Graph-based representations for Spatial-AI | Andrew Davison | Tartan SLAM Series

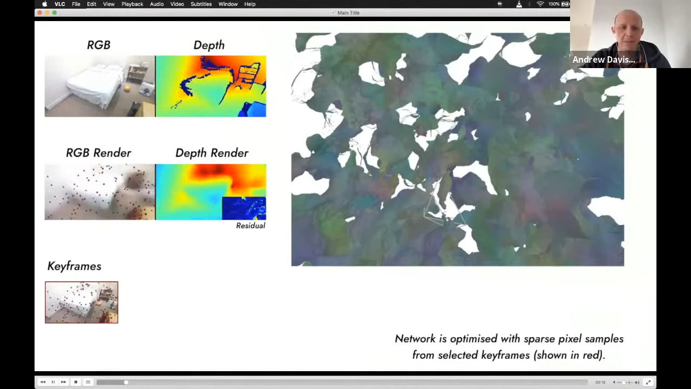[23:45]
but very different from nerf, where if you know anything about that, we, you know,
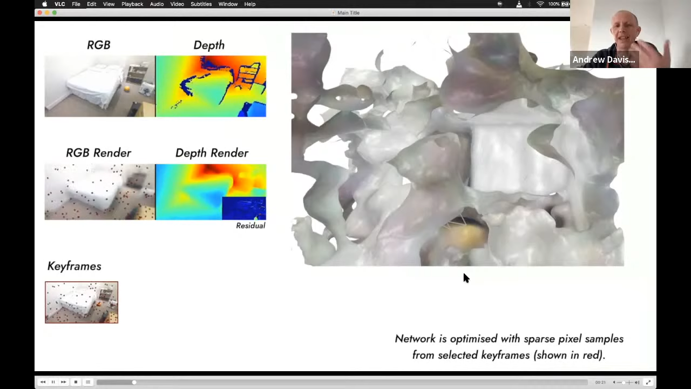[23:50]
it, it, they, they take hours or days to optimize a neural network against a set of images here,
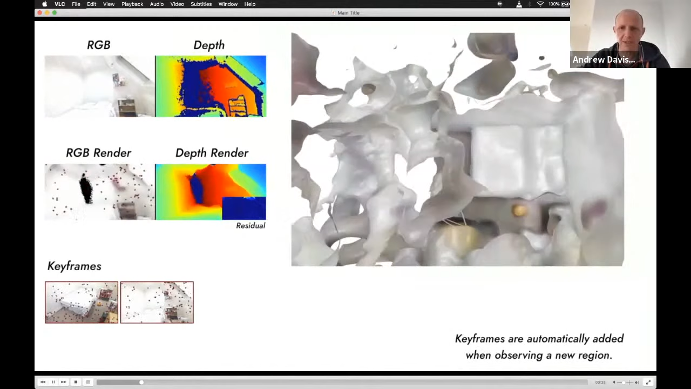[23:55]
we're actually incrementally training a neural network as a scene representation in real time. So here we're actually moving this depth camera around the room.
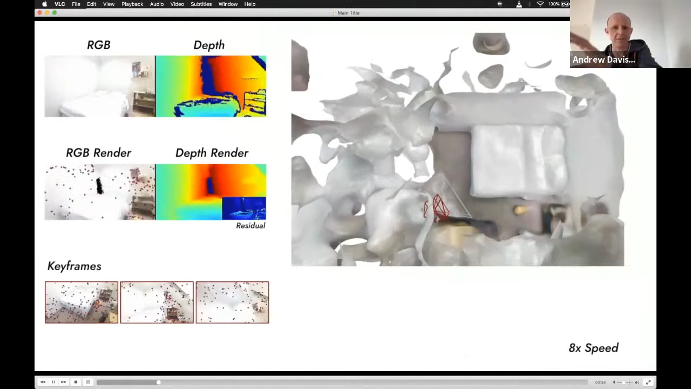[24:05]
So it takes about three minutes altogether. This is running in real time.
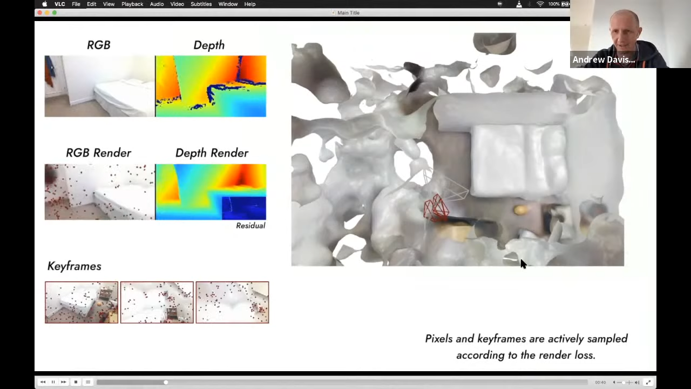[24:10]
Sometimes you see it slightly sped up and, and so this kind of image here changing is the neural network gradually being, being optimized.
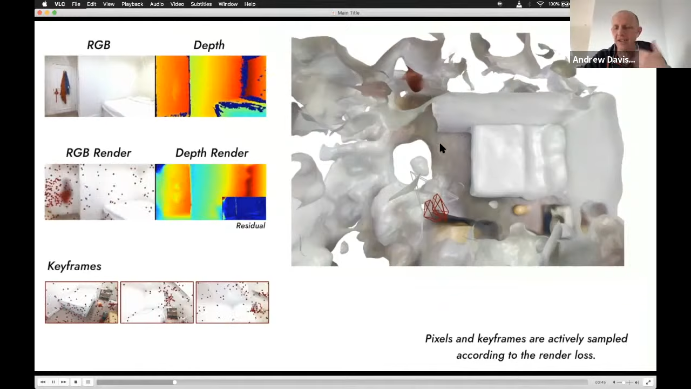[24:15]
And so as it sees more and more data, it's representation gets better and better.
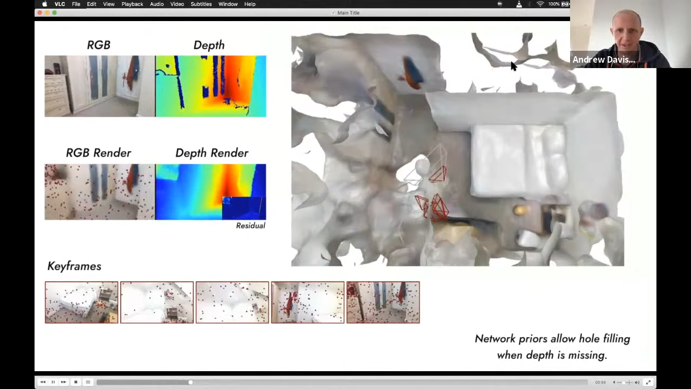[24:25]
So you, you see these kinds of weird, uh, shapes hanging around in the sky to start with,
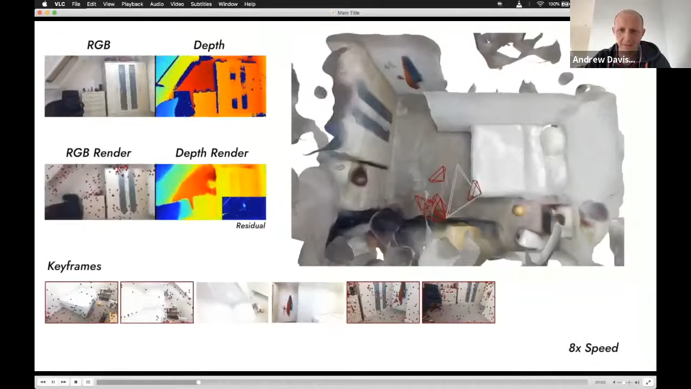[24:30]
but as the camera moves and looks at more of the scene, gradually this representation gets, uh, gets sharper and sharper.
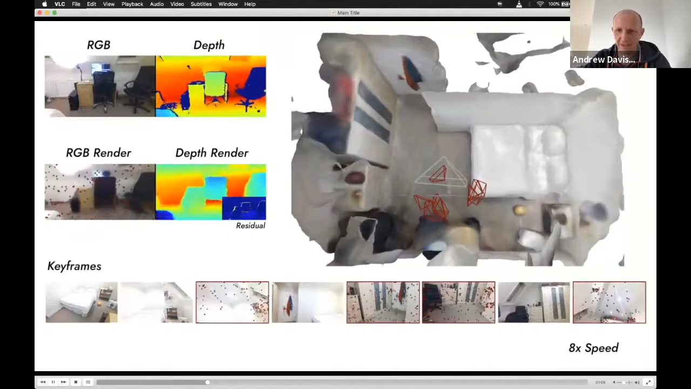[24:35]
And this is also a very nice kind of representation that's got compression built into it. In fact, this is a really small neural network.
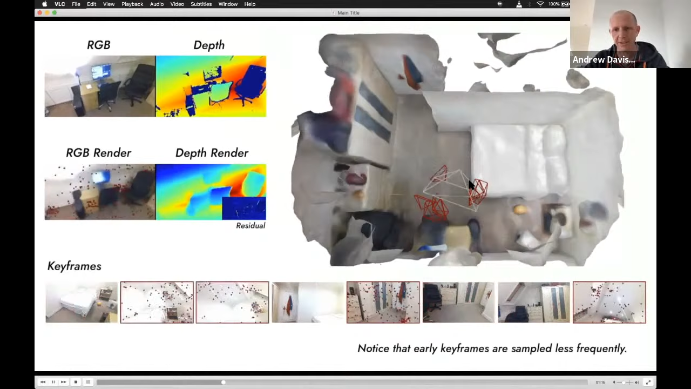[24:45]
It's only got about a megabyte of, of weights to represent this, uh, this scene,
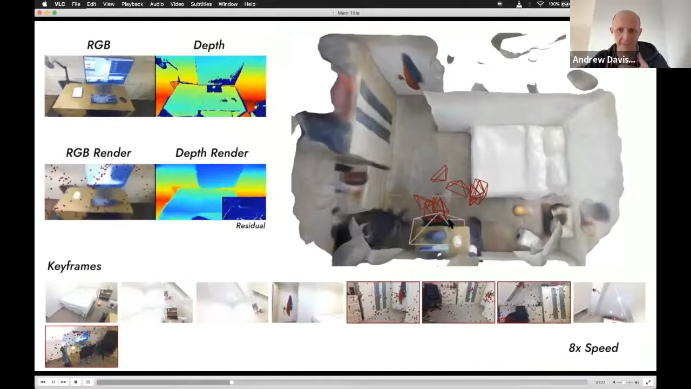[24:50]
but both in terms of, uh, of, uh, shape and, uh, and color. So there are a number of kind of things we had to do to get this work so fast to work so fast, such as keeping a kind of key frame representation of the scene and then using
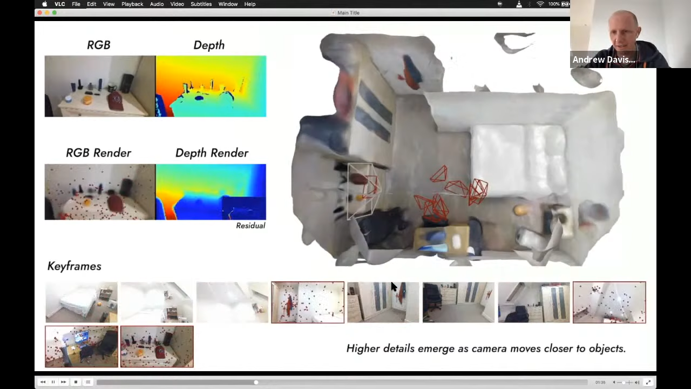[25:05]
sampling of points to train the network again.
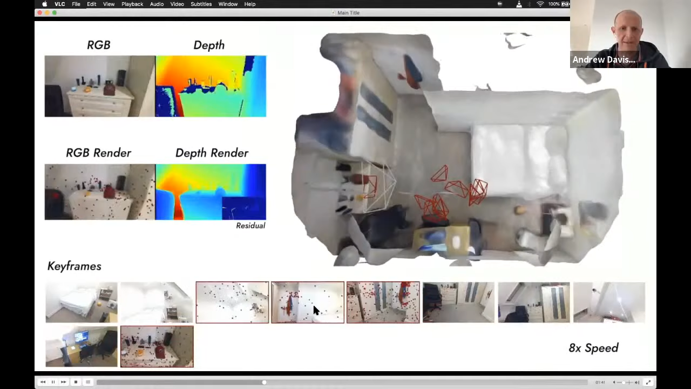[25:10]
So these red dots that you can see are the samples that we choose on each frame.
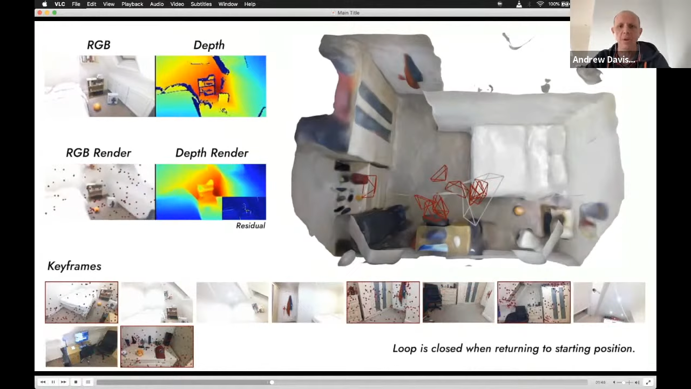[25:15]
So again, for computational reasons, we can't show the network, all of the data, all of the time, but if we smartly choose what to show it, we can get something that works very well.
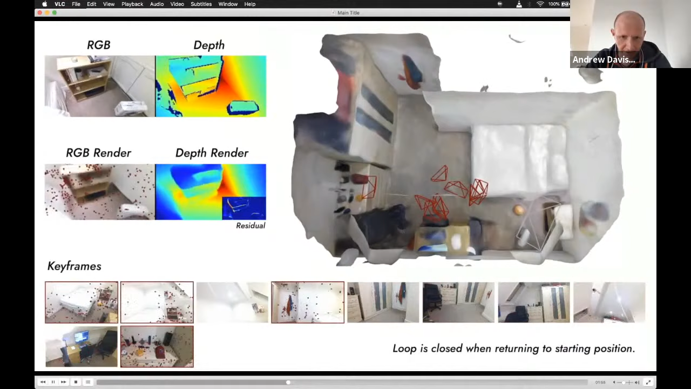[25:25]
Uh, let me just show you this part of the video where we actually, you know, show the reconstructed scene in 3d.